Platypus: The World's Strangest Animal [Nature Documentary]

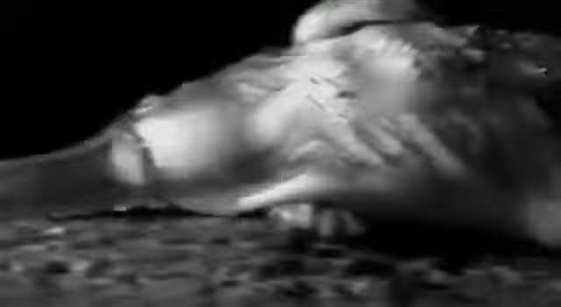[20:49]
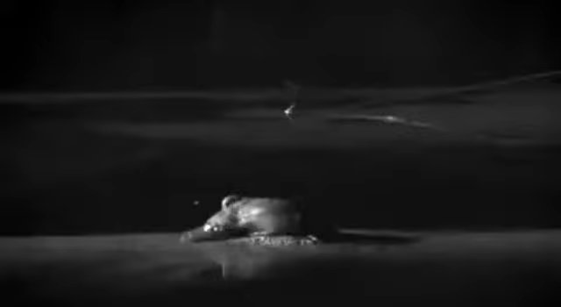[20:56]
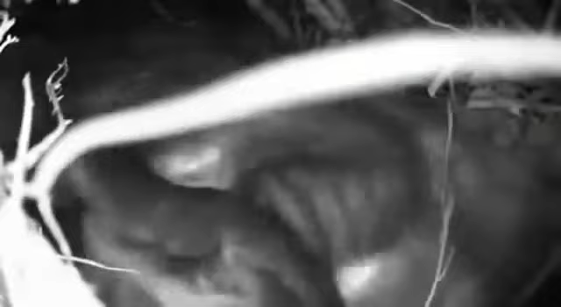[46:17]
The young stopped suckling and then began to rub their mother's bill.
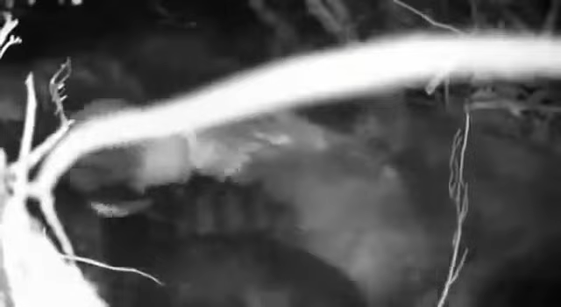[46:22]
Are they taking food from her?
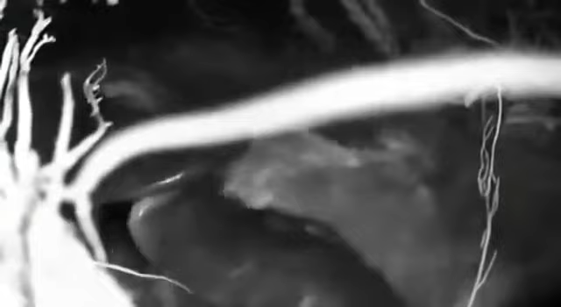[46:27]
Perhaps getting a taste of those little animals that they themselves will be eating in the next few weeks? Or are they drinking her saliva? Maybe getting some of the bacteria that will strengthen their immune system.
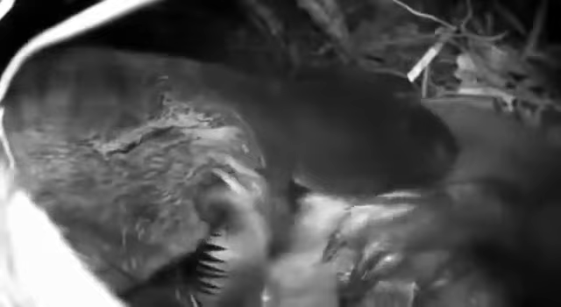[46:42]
We don't really know what we're seeing in these extraordinary pictures.